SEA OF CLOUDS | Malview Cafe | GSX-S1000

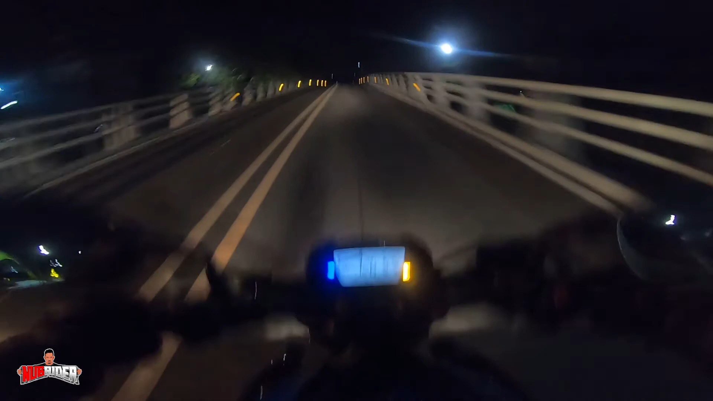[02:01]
Nawa ko kung nakikita nyo mga sir. Mag-ilim pa kasi. Maya-maya pa si Aring Araw. Naka-smoke lens kasi ako ngayon mga sir. Pero tingnan natin. Maliwanag naman kasi merong mga street light. Wow! Dito na tayo sa Murcia! Oh, ito na!